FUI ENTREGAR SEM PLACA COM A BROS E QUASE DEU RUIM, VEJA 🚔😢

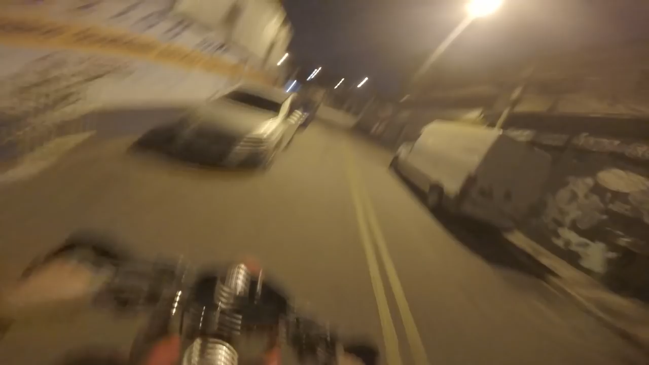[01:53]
Sem placas na madrugada de Broz.
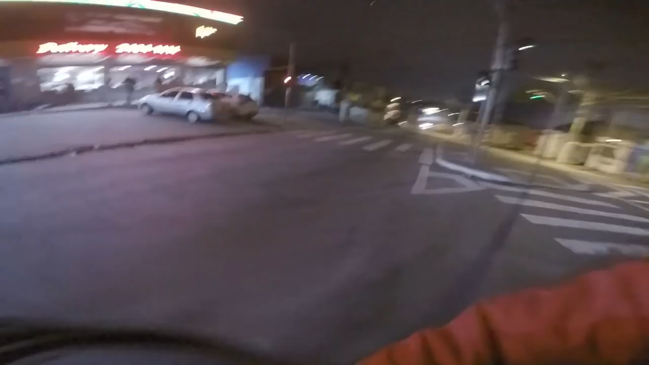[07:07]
Só marcha. Não entra não, filho. Fila da... Vai perder a monetização aí. A lombada, segura. Tomara que esse lanche chegue inteiro, pelo menos. Ó, marcha. E vocês, seus loucos, como é que vocês estão?
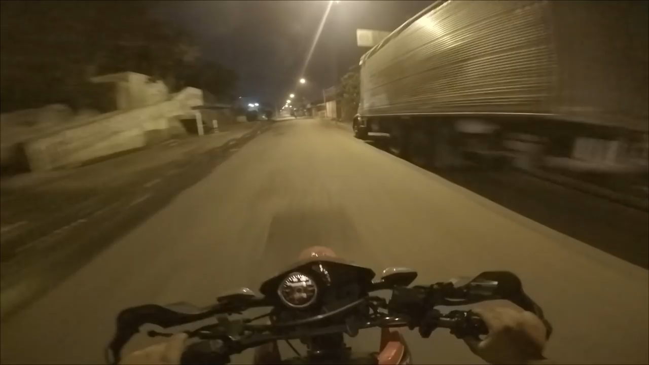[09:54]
Então é isso, rapaziada. Vai ter um vídeo por semana aí, ó, pra vocês nas entregas, vocês que gostam, firmeza? Vocês verem as loucuras do dia a dia. O bagulho é sinistro, mano. Vai ser da hora, mano. Eu espero. Tô um pouco de vergonha, mas eu vou matar essa vergonha por vocês, firmeza? Vocês gostam, mano? Então eu vou meter marcha. Entendeu, rapaziada? Ó a lombada. Ô, onde é a rua? Ó, ali é a delegacia dos caras, ó.
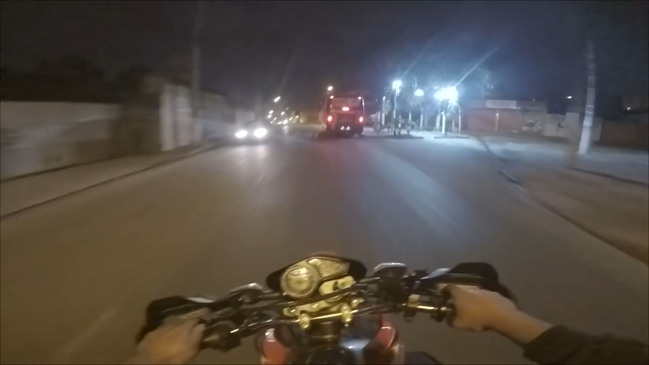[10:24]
Ali é a delegacia dos caras. Então nós faz isso aqui, ó. Nós corta por aqui. Tchau e obrigado.
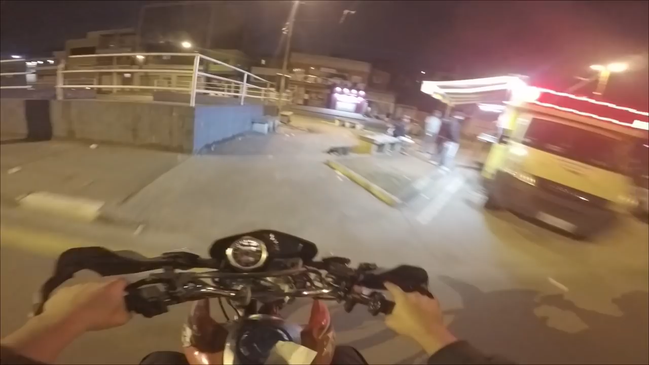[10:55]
Só marcha. Olha os guardinhas. E agora? Naquela lá? Só vamos. Ai, caramba. Fazer outra entreguinha aqui, rapa. E já era. E agora? Hã?
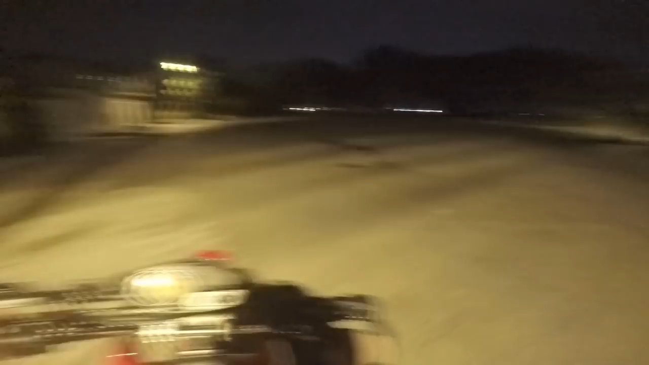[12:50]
218. E aqui já é outra rua, será? Que boqueta, mano. 40? Tem nenhuma plaquinha. Pra vocês verem, ó. O que é que nós passa, mano.
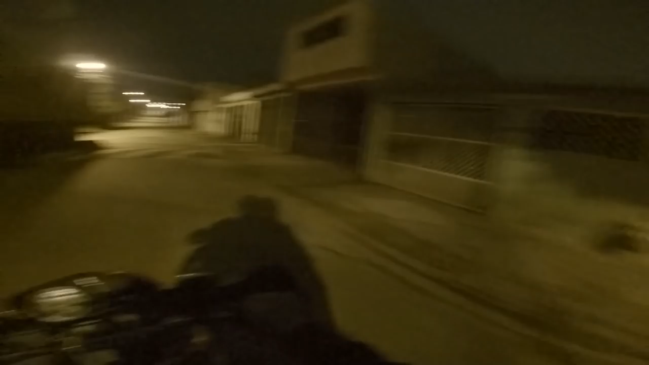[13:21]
Tomara que seja aqui, né? 214, 220, uns caralho. 256, 258. Porra, mano, tá vendo, rapaziada? O que é que nós passamos aí, mano? Nas entregas aí, ó. Que boqueta, mano. Caramba, mano. Aí se der outra, tá vendo? É aqui só tem um pedaço lá. Qual é o número? 200 e.
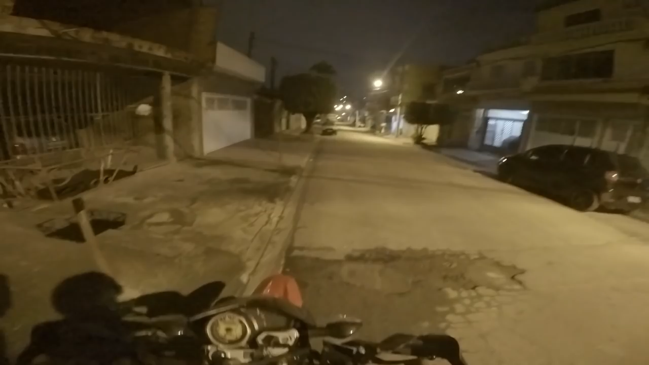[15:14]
Paramos aqui do outro lado, né? Pra sair do flash, tá ligado? Ninguém é bobo. Mano, e é isso. Vou fazer essa entreguinha aqui, ó.